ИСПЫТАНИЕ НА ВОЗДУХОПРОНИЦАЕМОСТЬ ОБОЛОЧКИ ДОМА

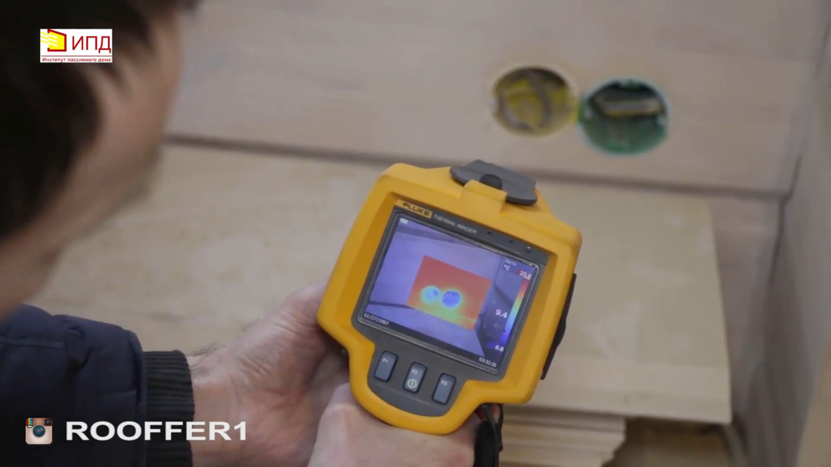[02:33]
И вот мы видим с вами разрывистую структуру и температуру порядка меньше 10 градусов. Опять тепловизионный снимок двери. И вот это как раз неплотность, которую мы обнаружили. Она довольно большая, протяженная. И вот мы видим, что порядка минус 2 градусов.
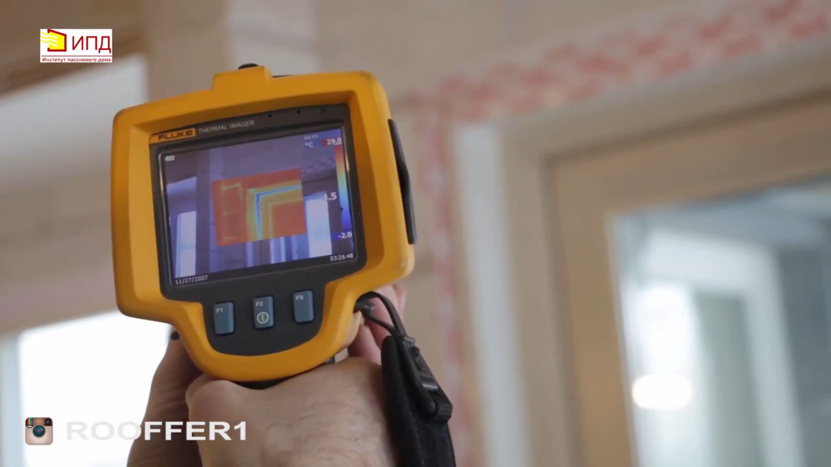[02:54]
То есть на улице у нас порядка минус 3, минус 2. И вот мы вот эту температуру видим внутри оболочки. Нашли очередную неплотность.
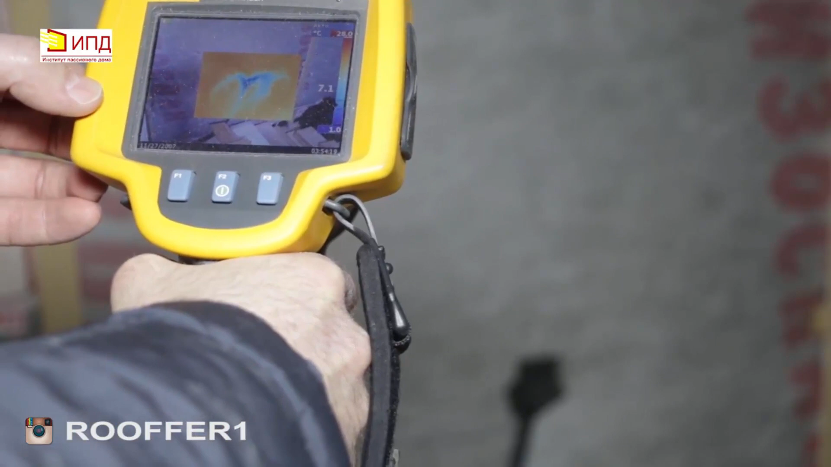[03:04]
Плохо проклеено прохождение кабеля, который идет на улицу. То есть вот тут гофра и вот это прохождение мы видим.
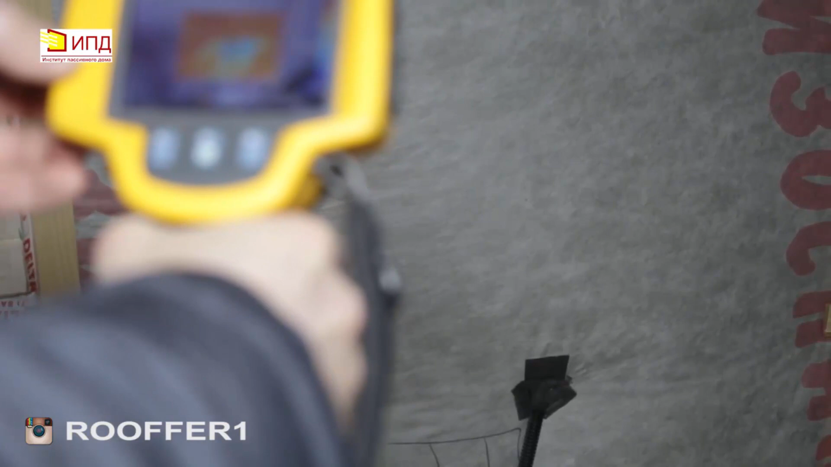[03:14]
То есть проклеили, но мы видим, что вот эта прерывистая структура показывает, что инфильтруется воздух. Вот справа и слева.
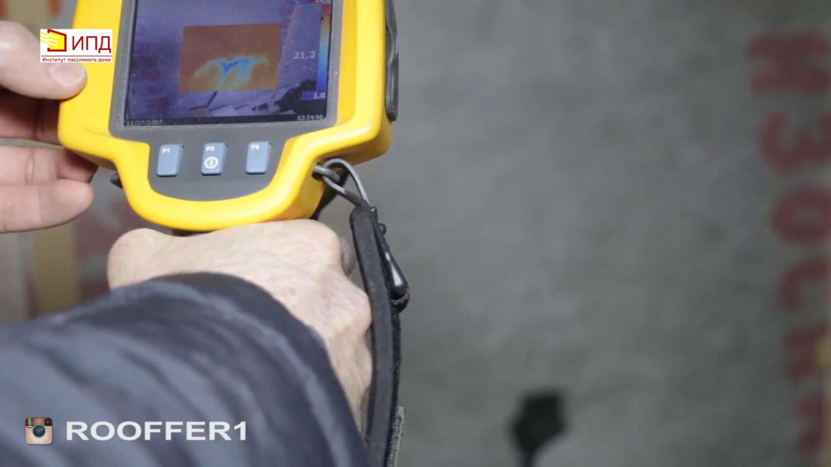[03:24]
Аналогично можем зафиксировать это с помощью термоанимометра.
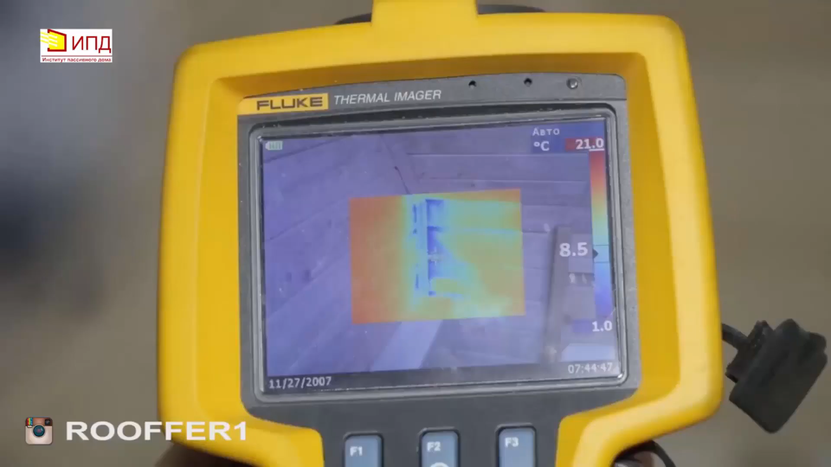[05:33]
On screen: scale top 21.0°C, scale bottom 1.0°C
Ну тепловизор показывает нам то, что мы зафиксировали термонемометром. Вот эта рваная структура,
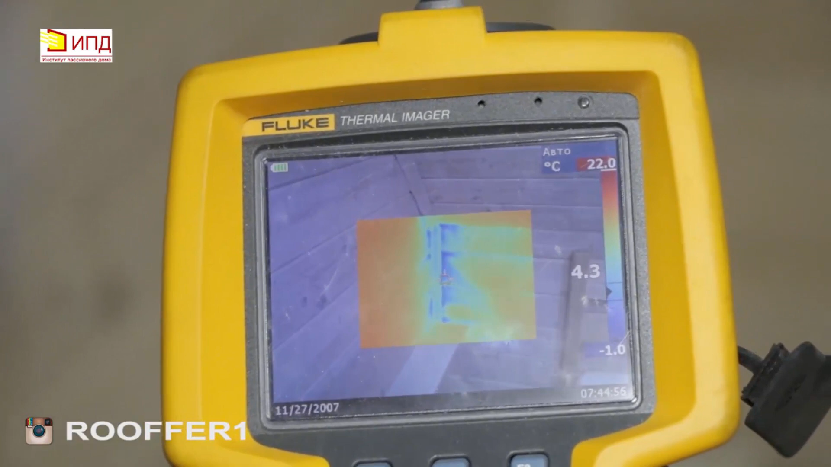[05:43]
On screen: scale top 22.0°C, scale bottom -1.0°C
это опять же инфильтрация наружного холодного воздуха.
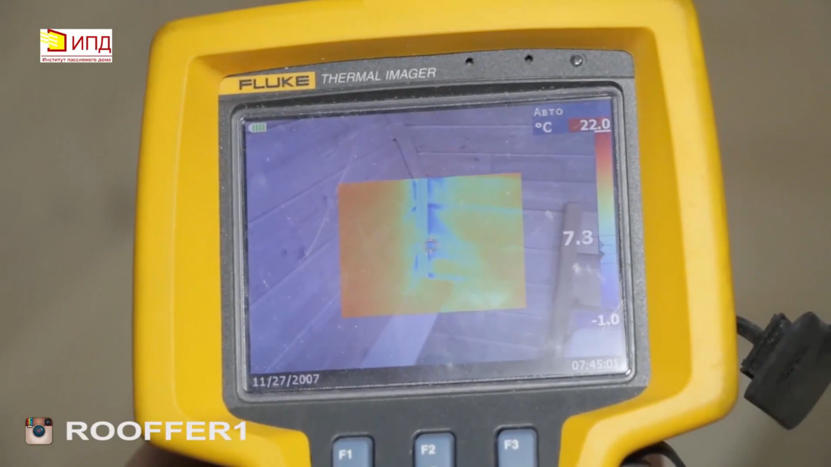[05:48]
On screen: scale top 22.0°C, scale bottom -1.0°C
Вот есть даже отрицательные температуры, минус 1 градус.
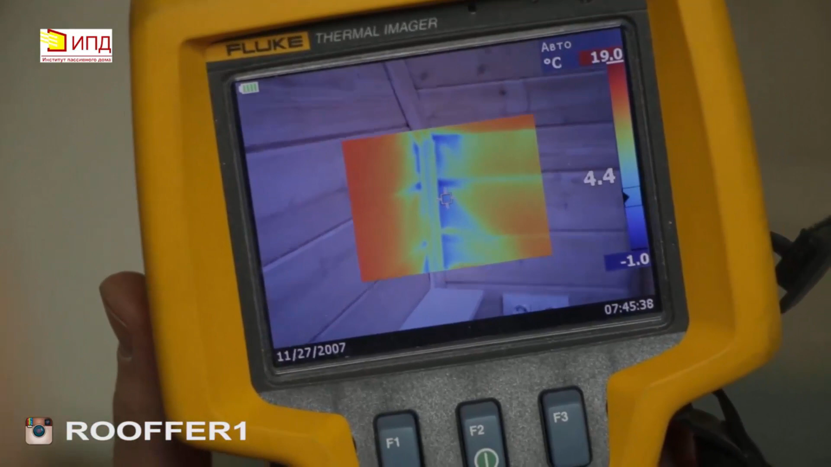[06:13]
On screen: scale top 19.0°C, scale bottom -1.0°C
Минус 1 градус минимальной температуры. В этом плане тепловизор помогает, потому что он облегчает работу.
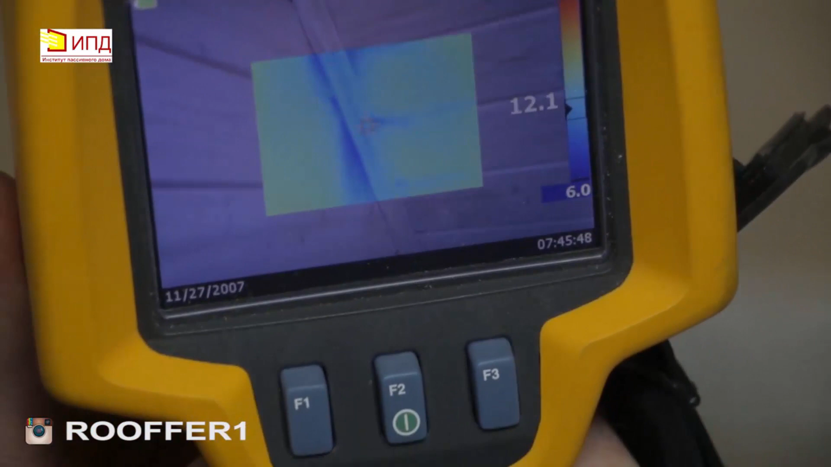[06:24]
То есть можно сразу же находить слабые узлы.
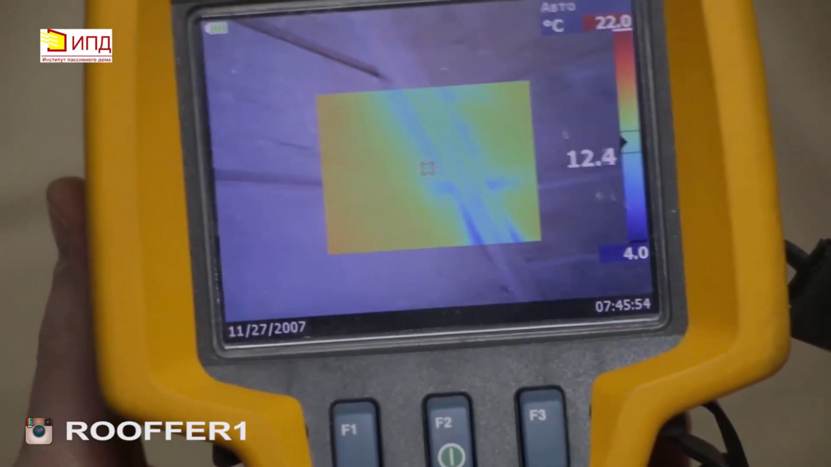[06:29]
On screen: scale top 22.0°C, scale bottom 4.0°C
То есть весь узел примыкания, весь узел слабый. И везде мы видим инфильтрацию воздуха.